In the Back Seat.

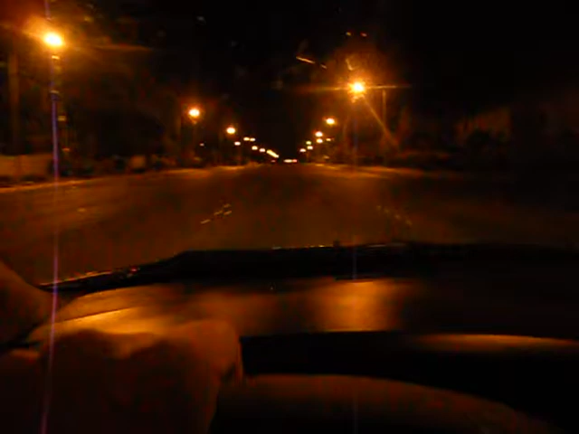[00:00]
It's 4 o'clock in the morning. We're on our way to Elvin's house. Beautiful Caitlyn. I'm so tired. We always forget how sucky it is to wake up this early until we actually do it. It's okay. It's my pro. We're on El Capitan right now. And my battery light came on. I wish I knew why.